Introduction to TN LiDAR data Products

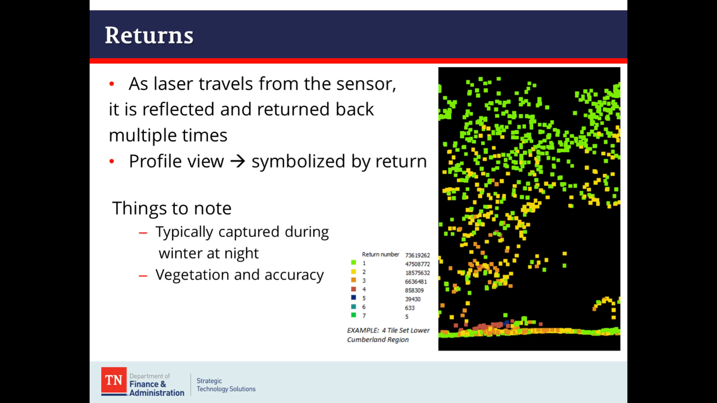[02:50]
Some things to note is that this data is typically captured during the winter and at night. The reason it's captured during the winter is you have leaf off conditions because vegetation has a negative effect on accuracy. The higher the vegetation is, the more returns you have, the harder it is for that pulse to finally make it to the ground.
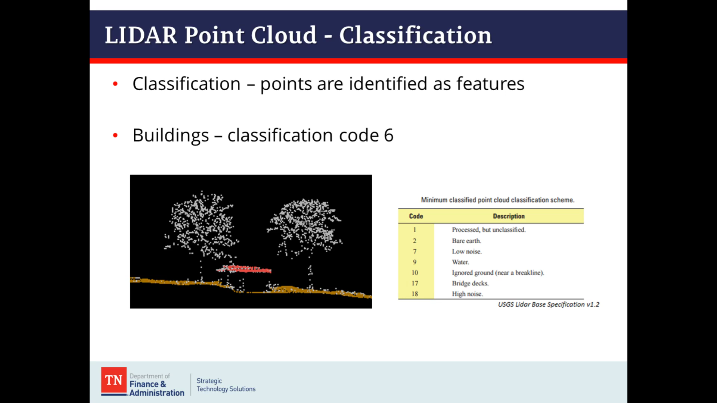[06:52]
In the example on the bottom left, you can see that the trees are not classified as vegetation. They're unclassified because that is not in the minimum classified point scheme. Well, so now let's cover the products and the use cases for the point cloud. You can create the derivatives listed, the DEM, the DSM, contours. But you can also create triangulated irregular networks, or TENS, which is a surface generated from the points. You can do elevation and distance measurement, 3D visualization, ground control geo-referencing, vegetation density estimation, and automated feature extraction.
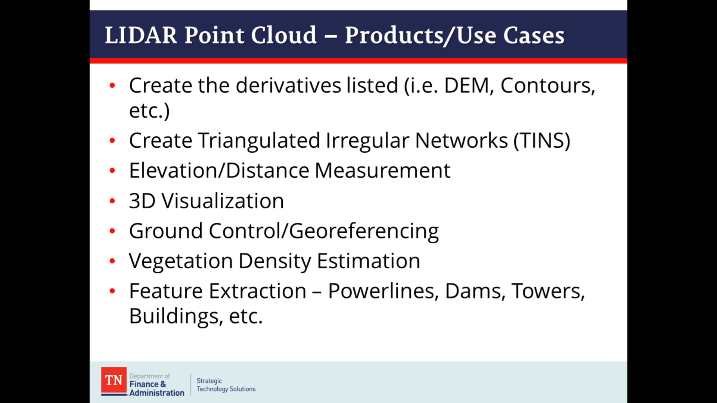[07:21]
Here are two examples of some point cloud visualization. Here I'm using the vertical measurement tool in ArcPro to measure the height of this bluff.
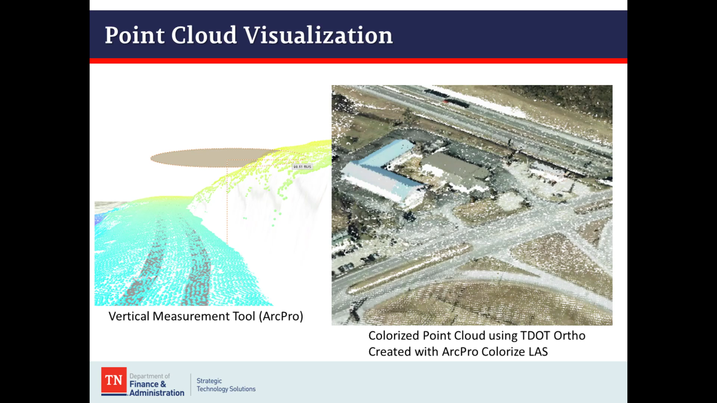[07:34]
And the image on the right is a colorized point cloud for 3D visualization using a TDOT ortho. Our next product is a digital elevation model, or DEM. A DEM is a raster surface representing the elevation of a terrain, and in our case, bare earth, ground surface. The image on the left is just a gray scale image. When you typically bring it into any soft mapping software, this is what you're going to see.
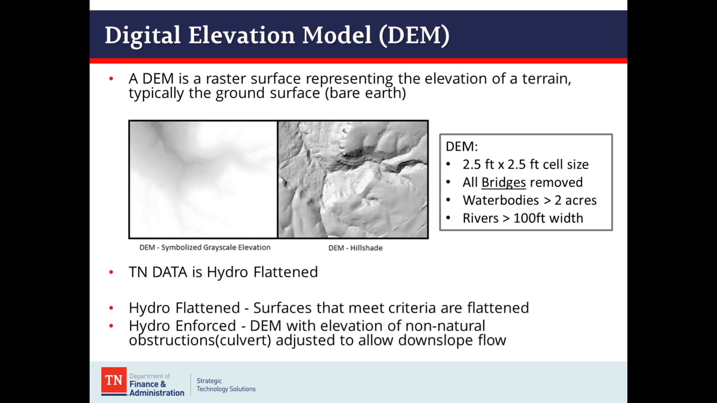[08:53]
Some data, and 3DEP data is not hydro-enforced, and that would be a DEM with elevation of non-natural obstructions adjusted for downslope flow. And this would be important if you're doing any hydrologic modeling. So here on the example on the left, we have a culvert that was not taken out per USGS specifications,
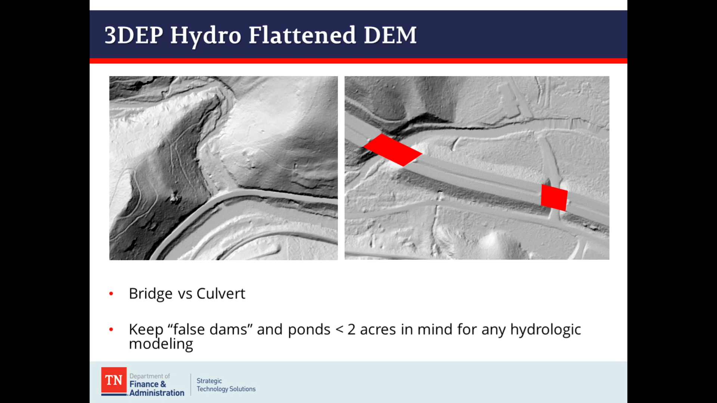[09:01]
and bridges on the right that were taken out. So what are the DEM products? We have hillshade, slope, aspect, shaded relief, and you can also generate contours from the elevation models. The use cases include cartography, base maps, landform and landscape analysis, viewshed analysis, which is where you pick a point, an XYZ location, and have the software spit out what pixels you can see from that location.
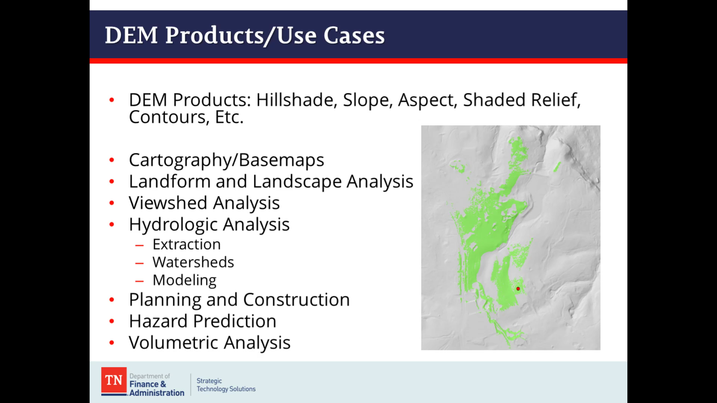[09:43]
And that's the example on the right, on a hillshade DEM. You can also do hydrologic analysis, extraction, watersheds, and hydrologic modeling, planning and construction, hazard prediction, and volumetric analysis. The next product is a digital surface model.
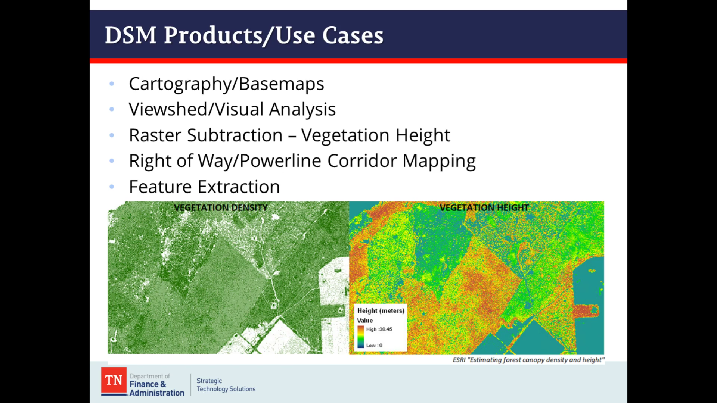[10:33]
taking the DSM and subtracting that height from the ground to get a vegetation height or building height or feature height. You can also do right-of-way or power line corridor mapping and feature extraction. LiDAR intensity return imagery is a raster that is created by the reflectivity measurements from the point cloud and can be considered kind of a pseudo-ortho photo.
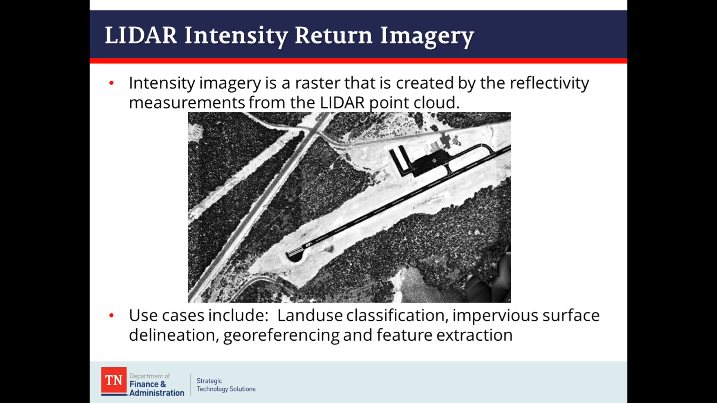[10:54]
Use cases include land use classification and purpose surface delineation, geo-referencing, and feature extraction. Contours are the last product we're going to discuss.